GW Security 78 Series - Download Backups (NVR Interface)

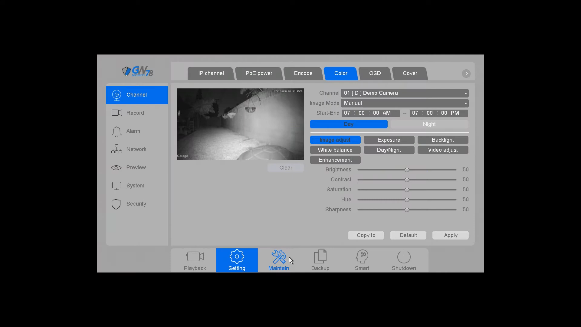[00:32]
To begin right click and go to the main menu you're going to go to backup and at the top just leave it at video if you need to do any pictures that you may have taken you can click on pictures and follows pretty much the same rules.
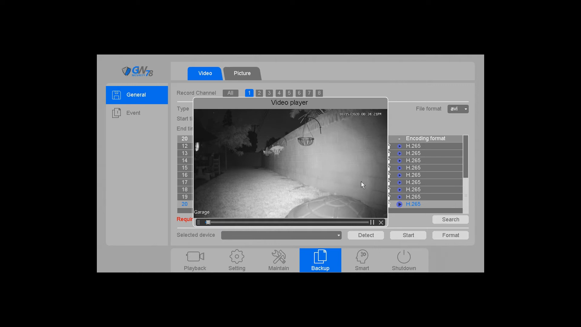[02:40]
If you want to download everything it shows you down here at the bottom it's going to be 837 megabytes.